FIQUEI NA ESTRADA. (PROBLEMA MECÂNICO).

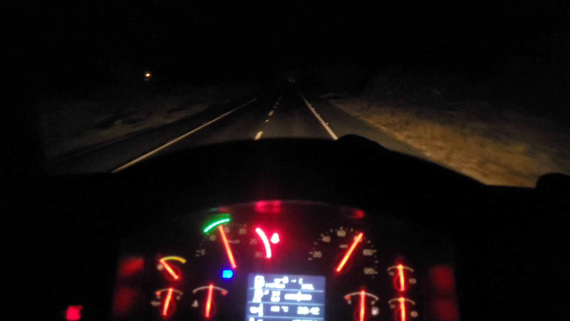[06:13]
Tá um pouco ainda, viu? Vamos por cá. Previsão de chegada ali na fábrica ali para as 23h30, meia-noite. Tô indo bem devagarzinho aqui. Parei ali para comer um cuscuz, né? Porque vir no Nordeste não comer cuscuz não vem no Nordeste, né?
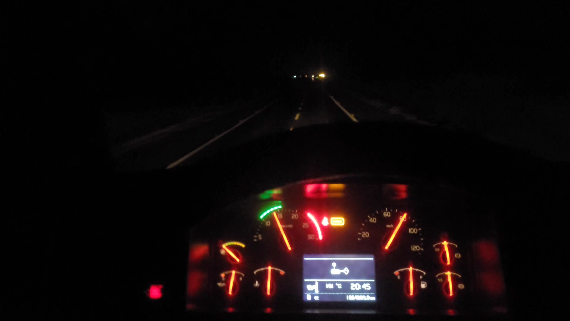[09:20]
Agora eu vou fazer a média e depois eu faço outra viagem pro outro lado e tirar a como diz, né, tirar a prova dos 30, né? Na real, né? Mas é isso aí então, vamos que vamos. Vou entrar aqui agora à esquerda e acelerar.